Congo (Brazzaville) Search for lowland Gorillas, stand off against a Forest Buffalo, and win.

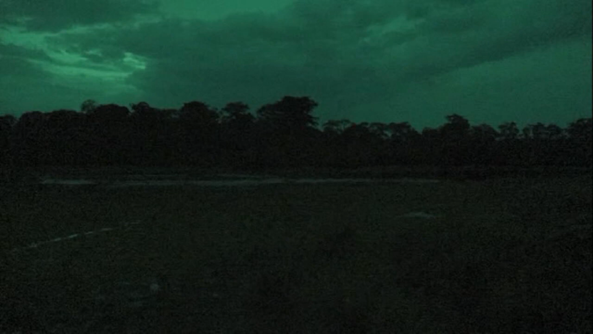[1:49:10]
What happens is the elephants have gone in there and they have cleared out the trees. They've done that for a particular reason. There's salt here. And so at night, the elephants come in and you can see them in the darkness kick away the silt or use their trunks kind of like
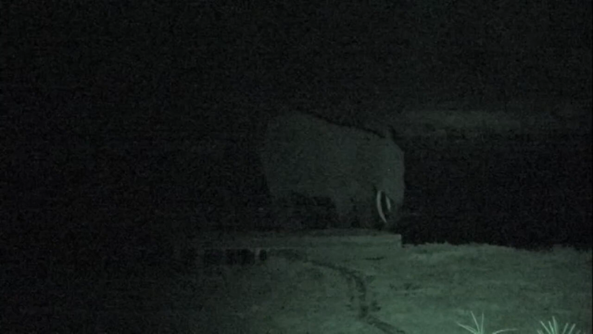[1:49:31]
a leaf blower to blow the silt away and then to drink up some of the salt water.
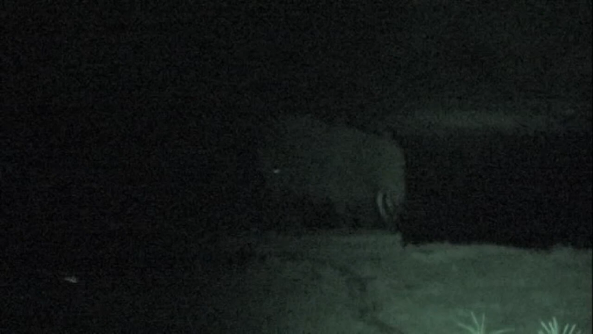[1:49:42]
That is why the elephants come here.
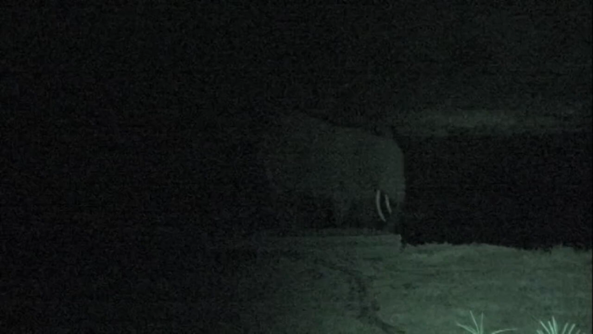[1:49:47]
Now this video was taken with my infrared spotlight.
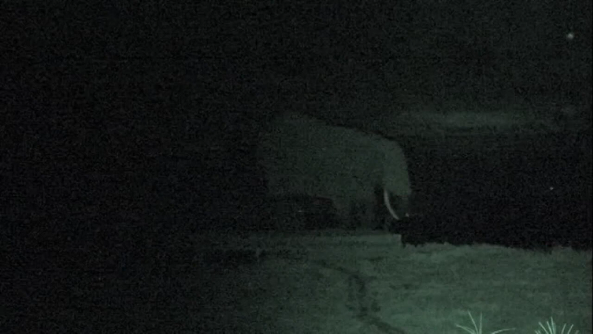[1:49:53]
You're not allowed to put a white light or probably even a filtered light on the bai at night because it disturbs the animals. But the animals can't see the infrared spotlight. Now incidentally, I've gone to a split screen here so that you've got some video on the top and some on the bottom of the elephants at night in the bai.
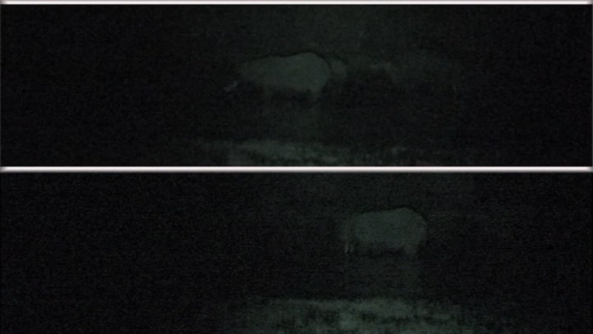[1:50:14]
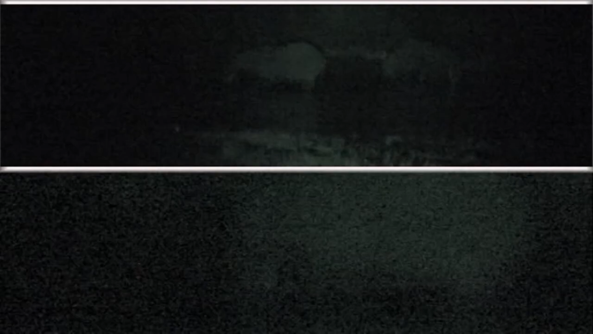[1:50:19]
I think you can see pretty clearly in this video that there are at least four elephants in that location right now.
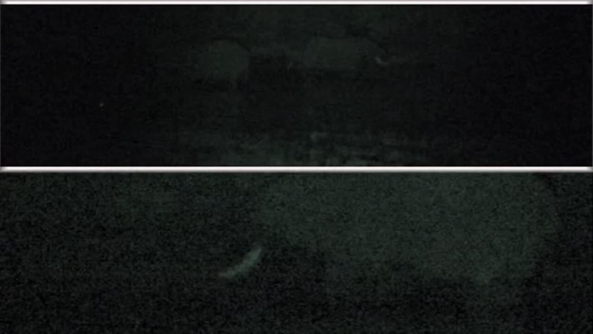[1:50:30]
My schedule in the swamp was pretty much the same almost every day. I went on a night safari at 4:30 a.m.